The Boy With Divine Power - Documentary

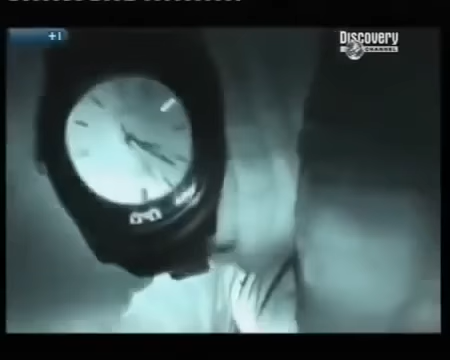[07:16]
we are moved back to the 50 meter fence too far away for our infrared cameras to pick out the boy without water
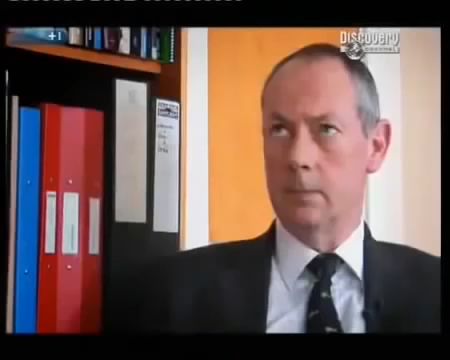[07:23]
even under reasonably good conditions you're talking
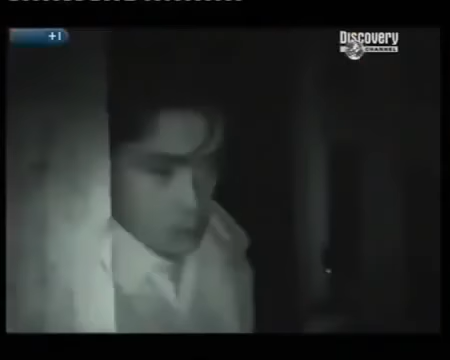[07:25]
about lasting no more than about four days he's trapped behind a gate padlocked by the brother
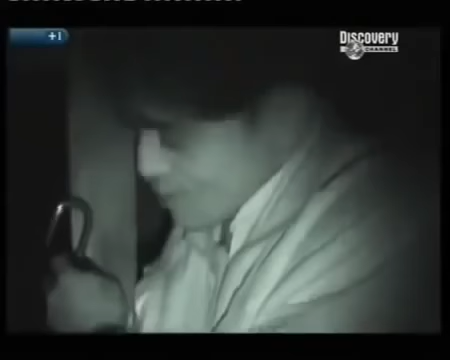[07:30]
he has the only key it is the only access in or out